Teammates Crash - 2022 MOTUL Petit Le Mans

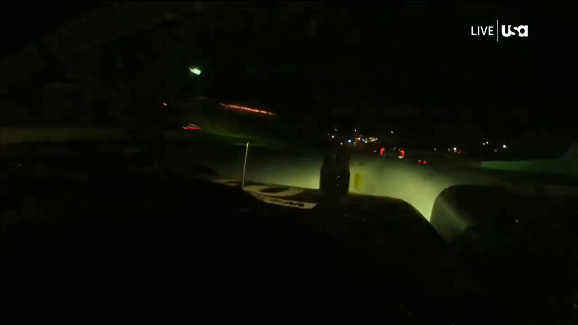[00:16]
outside let's take a look traffic up ahead watch Ringer